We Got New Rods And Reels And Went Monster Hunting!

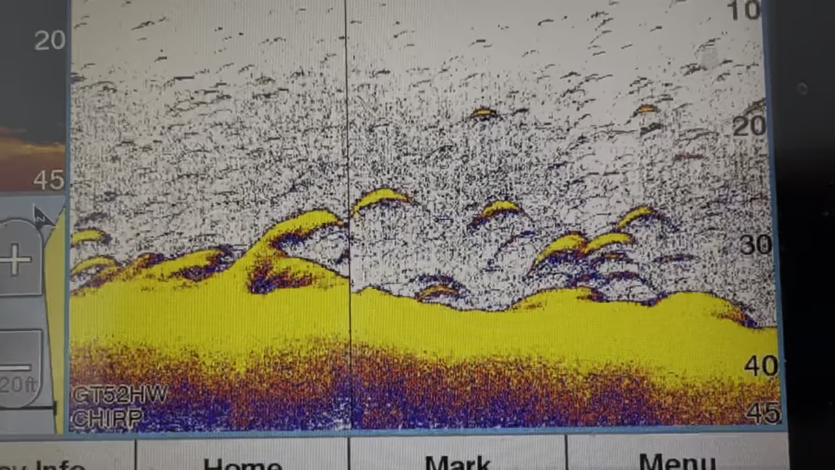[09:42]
This whole bank right here is just loaded with fish. Now, those look more like scaled fish to me. But, I still like seeing that kind of activity.
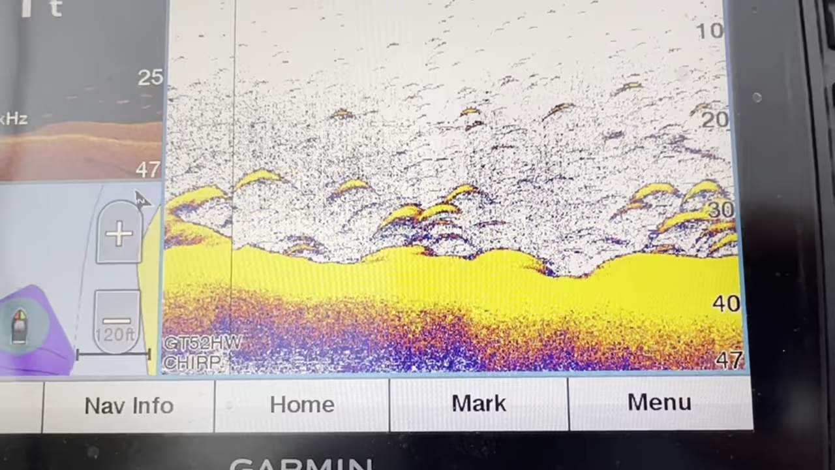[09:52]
There's a reason why those fish are here. Alright, so now I'm starting to mark some fish out in the middle of the river that look more like catfish.
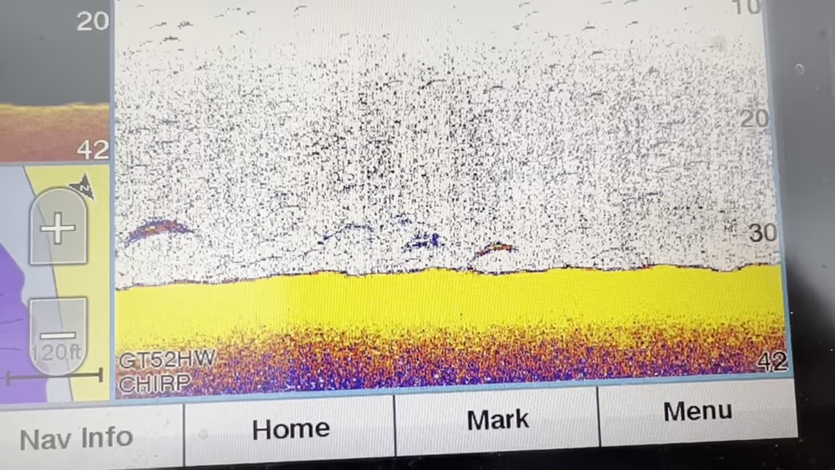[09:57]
Those don't look like big fish, but I think those are the right kind.
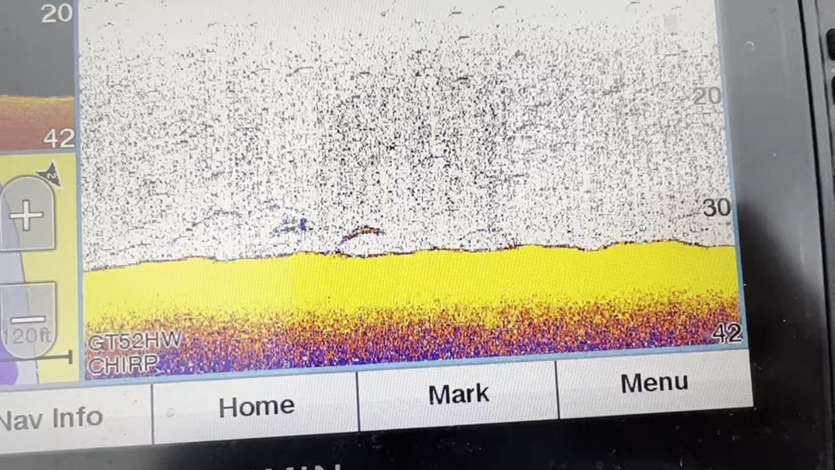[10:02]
So, we're probably going to set up here.